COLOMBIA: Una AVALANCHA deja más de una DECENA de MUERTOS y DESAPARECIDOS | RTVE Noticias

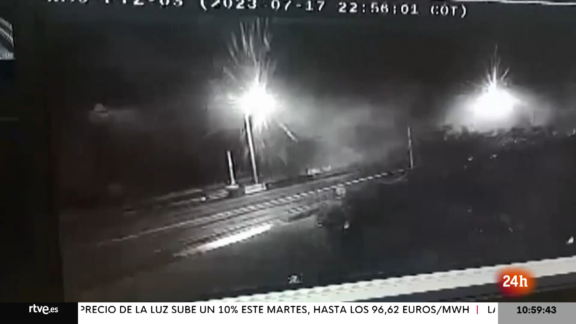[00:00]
Las cámaras de seguridad captan el momento exacto de la avalancha que ha causado la muerte a varias personas, entre ellas hay al menos tres menores de edad.